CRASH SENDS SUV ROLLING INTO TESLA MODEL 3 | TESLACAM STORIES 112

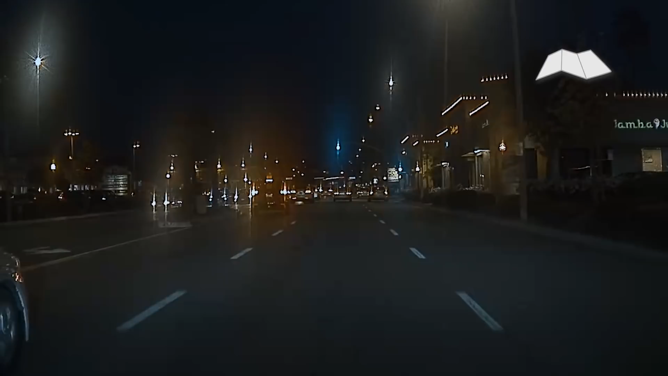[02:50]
This submitter was driving his Model 3 in Monterey Park, California. He approached a Honda that was driving along with its hazard lights on.
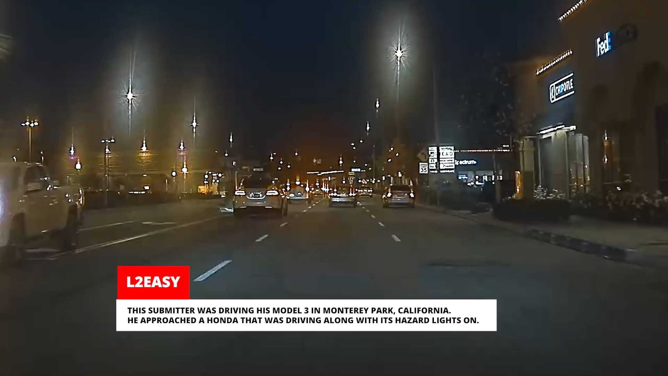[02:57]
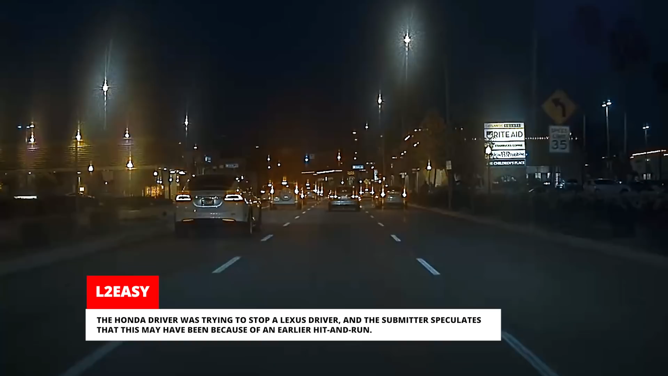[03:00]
The Honda driver was trying to stop a Lexus driver, and the submitter speculates that this may have been because of an earlier hit-and-run.
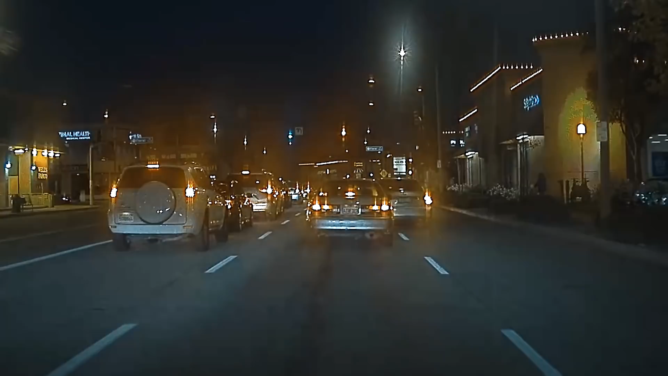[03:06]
The Honda driver got out of his car to confront the Lexus driver, but he decided to drive into him.
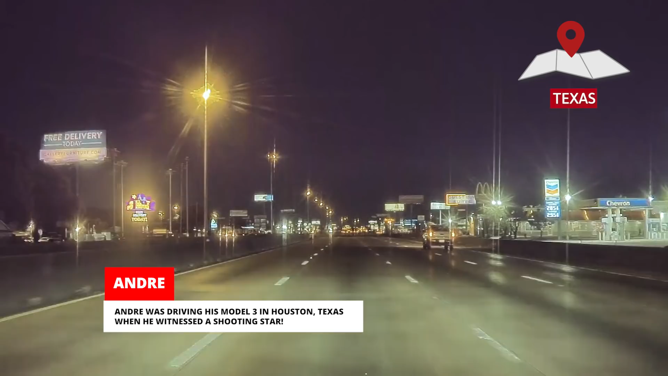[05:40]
Andre was driving his Model 3 in Houston, Texas, when he witnessed a shooting star.